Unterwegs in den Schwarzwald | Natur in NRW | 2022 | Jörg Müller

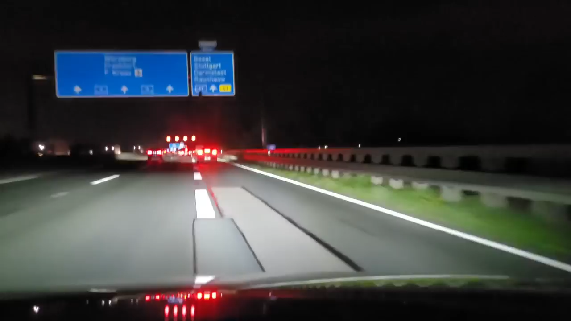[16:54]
Liebe Leute, es sind noch 190 Kilometer auf der A67 Richtung Basel und insgesamt 194 Kilometer.